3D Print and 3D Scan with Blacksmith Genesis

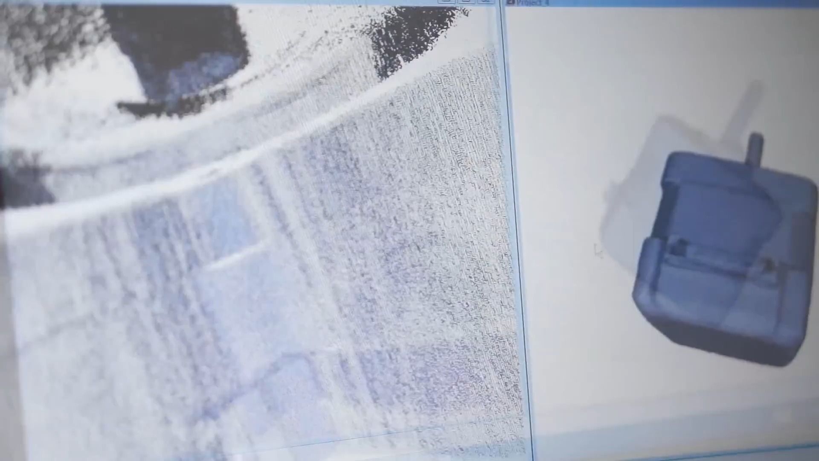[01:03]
Our software will then connect the dots of the point cloud and automatically generate a 3D model, as you can see over here.